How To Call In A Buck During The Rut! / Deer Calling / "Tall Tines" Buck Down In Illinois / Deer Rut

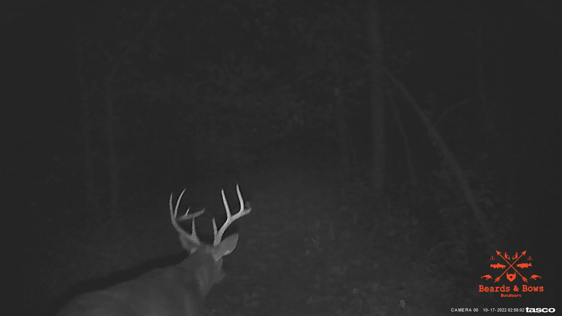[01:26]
This is one of my target bucks I call tall tines.